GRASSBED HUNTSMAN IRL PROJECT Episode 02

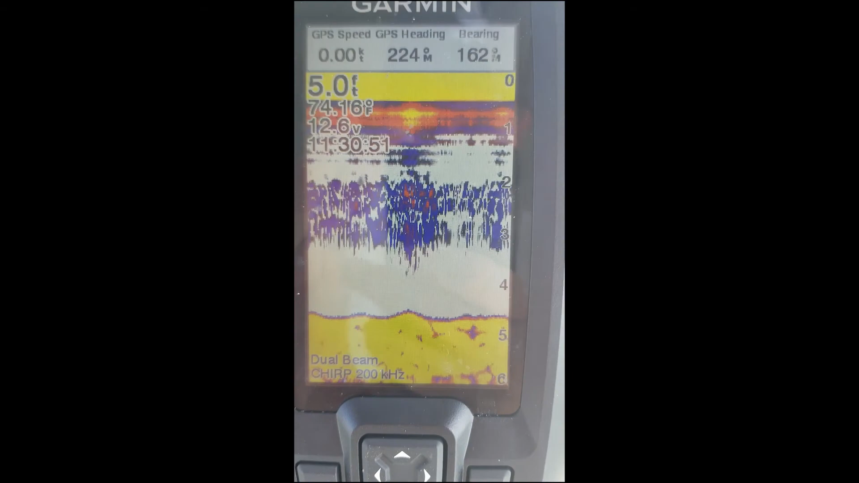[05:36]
On screen: depth 5.0 ft
I wanted to make sure we are in five foot of water. Up front I was about six foot of water actually, and we are in 74 degree water.
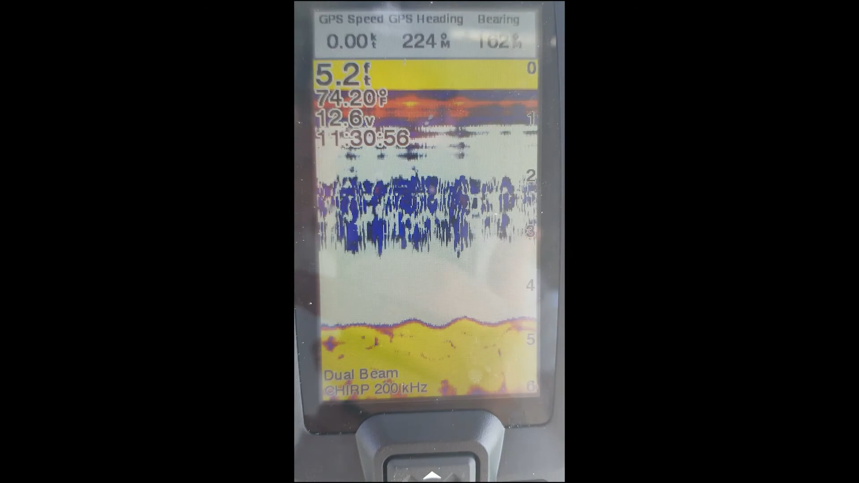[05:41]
I don't think, obviously I'm looking on this,
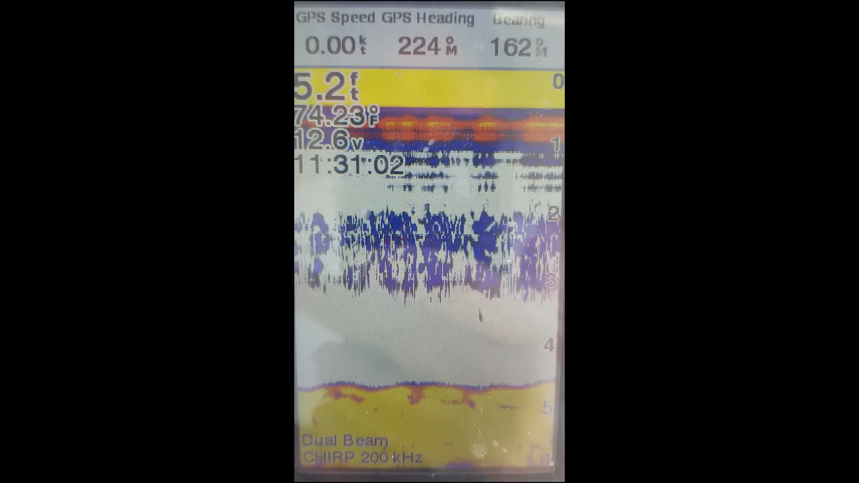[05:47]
On screen: depth 5.2 ft, water 74.23°F
my Garmin here and there's no grass. We can definitely see that.